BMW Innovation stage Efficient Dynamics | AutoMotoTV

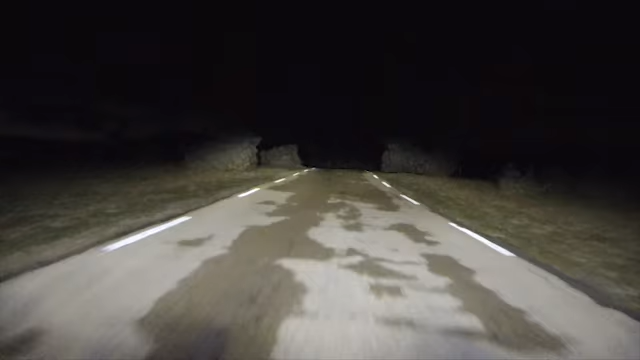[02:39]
The laser diodes function exactly like LEDs and possess practically the same lifespan.
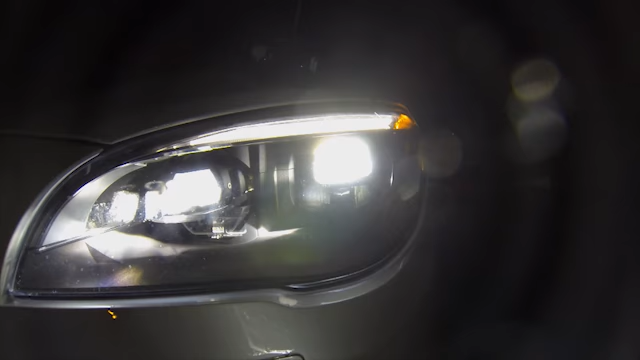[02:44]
That means they last as long as the vehicle.
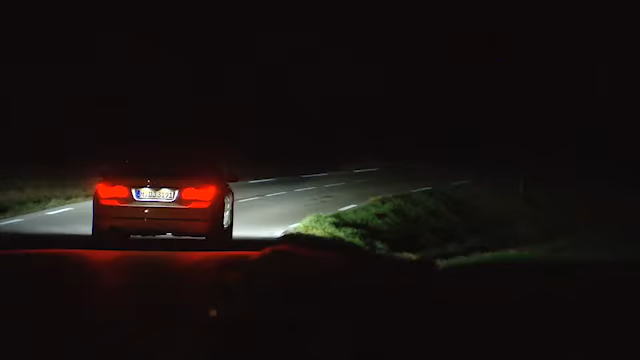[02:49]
Their performance is improved by 30 percent. They're more efficient because I can configure the optical system encompassing these diodes.